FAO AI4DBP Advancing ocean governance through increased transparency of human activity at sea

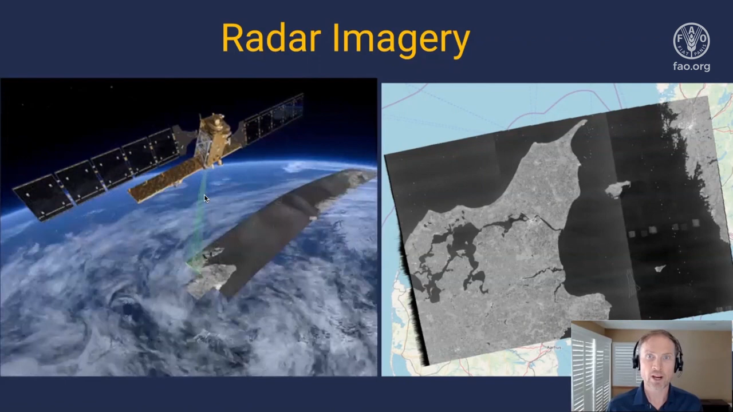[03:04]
Radar can identify all human-made objects on the water, and we are now processing petabytes of imagery from the European Space Agency. Here, you see one year's worth of detections from satellite radar in the Mediterranean. Each purple dot on this map is where we detected a vessel at some point in the year. We combine this data with AIS data, and then also build models to estimate which of the radar detections are likely fishing vessels.